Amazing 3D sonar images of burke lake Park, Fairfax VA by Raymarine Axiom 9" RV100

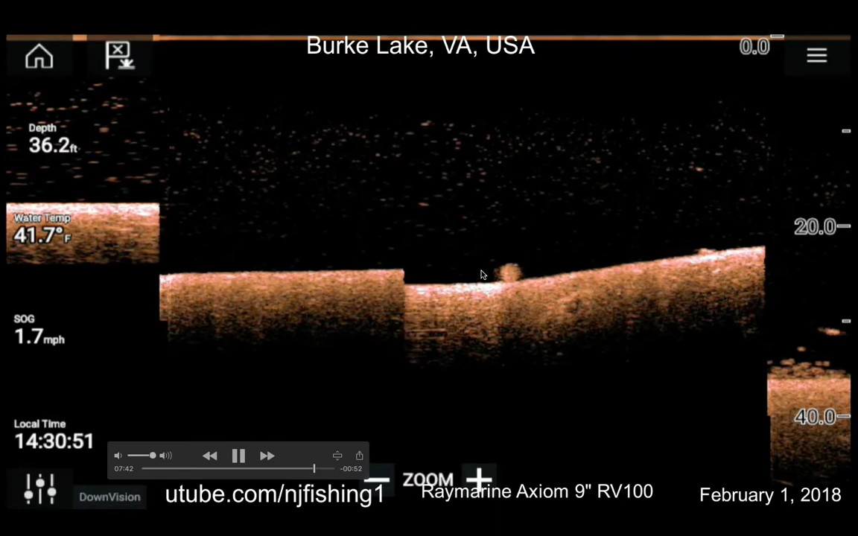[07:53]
On screen: depth 36.2 ft, water 41.7°F
sure there is definitely fish this is the down vision right here down vision and these are the
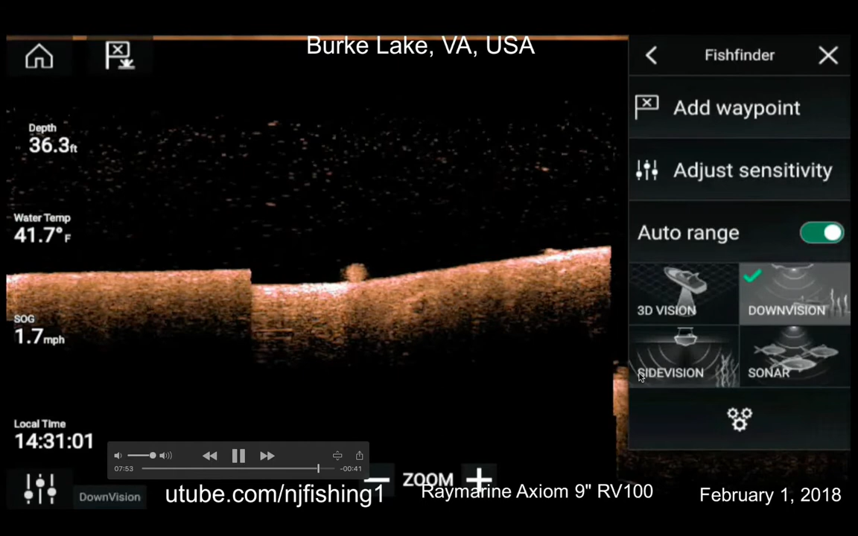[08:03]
On screen: depth 36.3 ft, water 41.7°F, speed 1.7 mph
fish so I'm changing back to 3d there
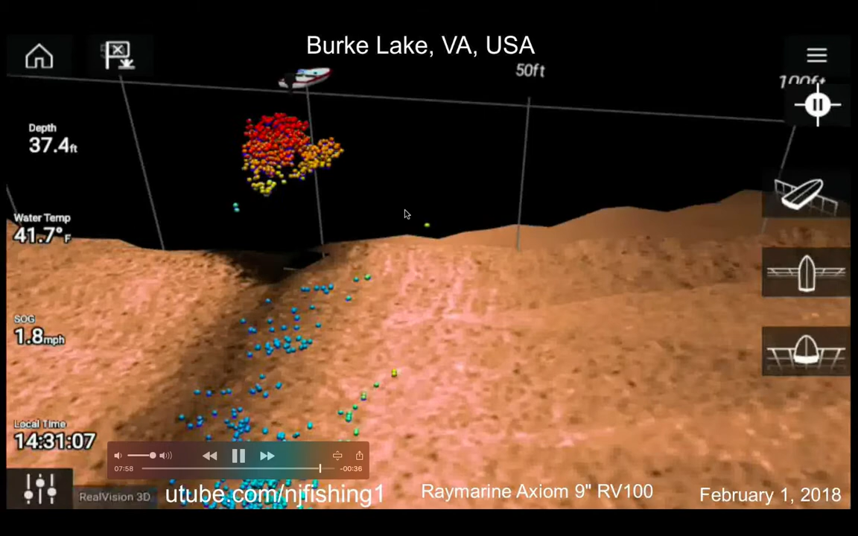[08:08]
On screen: depth 37.4 ft, water 41.7°F, speed 1.8 mph
you go this is the amazing shot
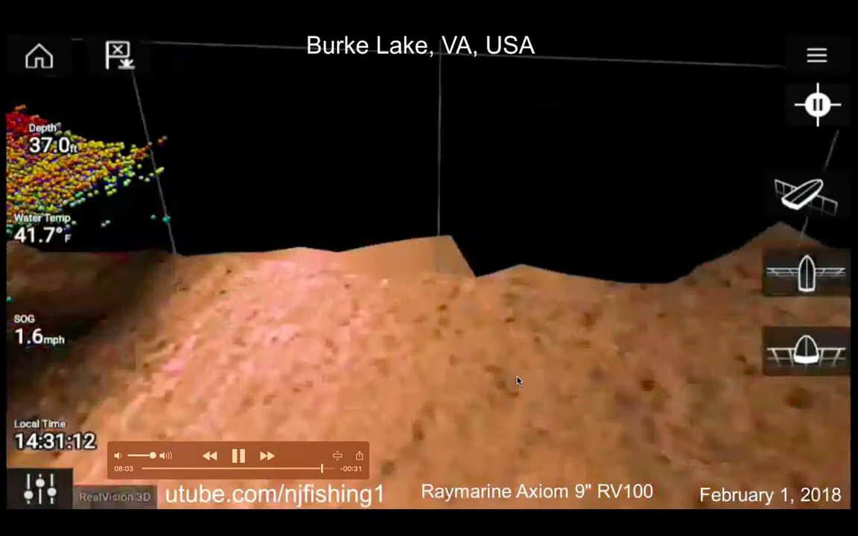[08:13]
On screen: depth 37.0 ft, water 41.7°F, speed 1.6 mph
so I'm turning trying to show you from different angles of the fish I'm going at
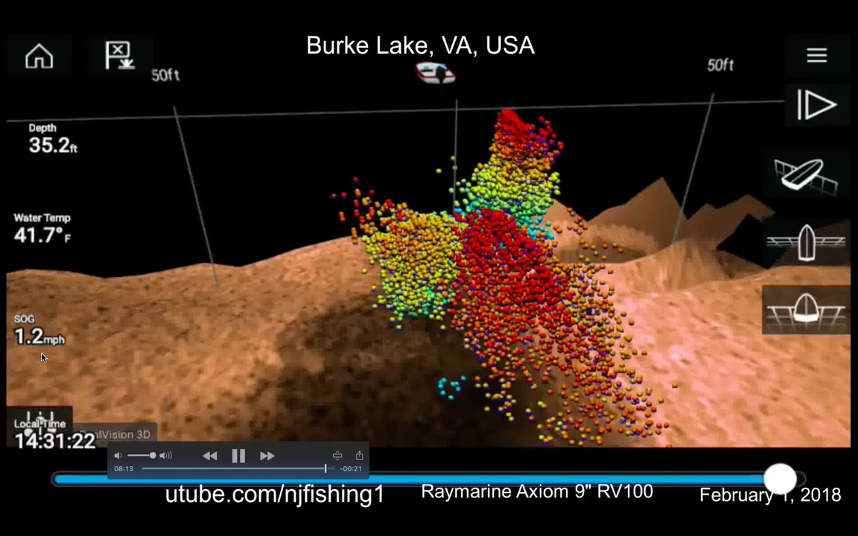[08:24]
On screen: depth 35.2 ft, water 41.7°F, speed 1.2 mph
1.1 mile per hour by the way increasing speed and look look how amazing these fish fish look and
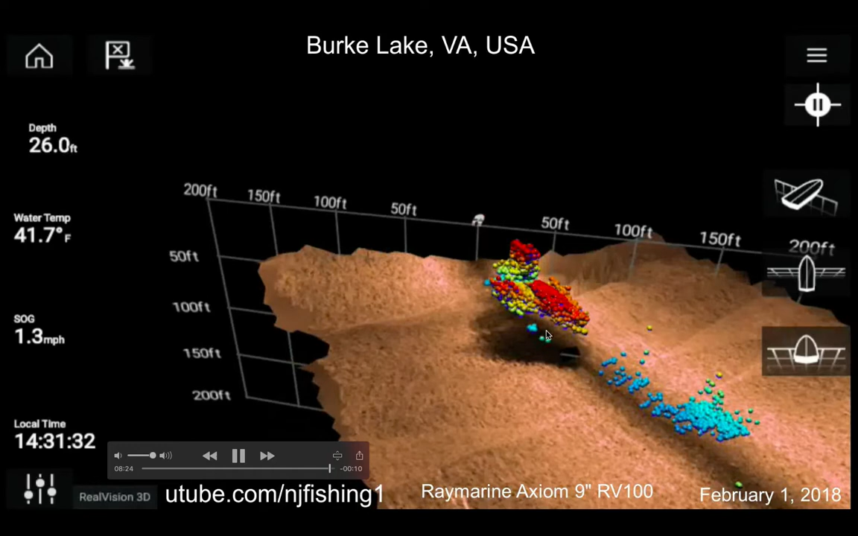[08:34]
On screen: depth 26.0 ft, water 41.7°F, speed 1.3 mph
I'm turning my kayak see this dark area is a shadow of the these fish
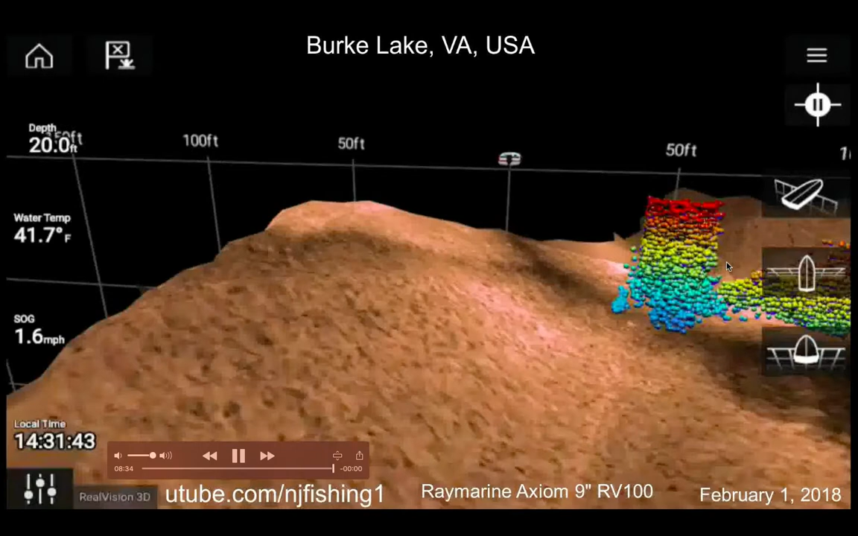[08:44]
On screen: water 41.7°F, speed 1.6 mph
that's how amazing this thing look you know since the dark area is a shadow you know so there you have it 3d sonar
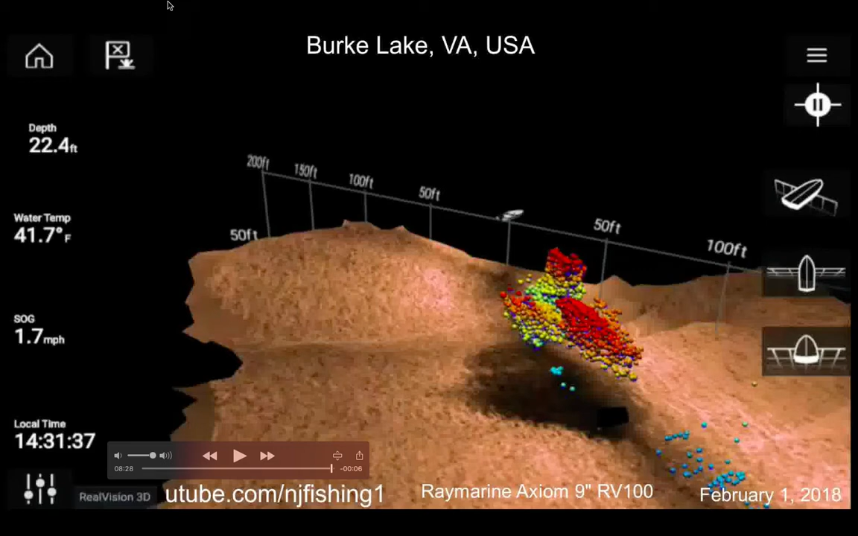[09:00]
On screen: depth 22.4 ft, water 41.7°F
looks like a video game but this is the real fish out of Birk Lake